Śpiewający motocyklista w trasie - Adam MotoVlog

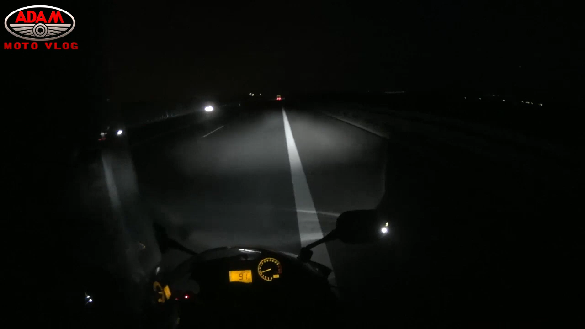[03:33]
Jest cywilizacja! To chyba nasz piękny Śląsk! Jedziemy, jedziemy i nie umiemy dojechać, ale mnie teraz strzeliło w plecach! I co najlepsze? Za 5 godzin wstaję do roboty! Wuhuu! O, masakra! Ale jest zjazd na Bytom! I to jest najważniejsze!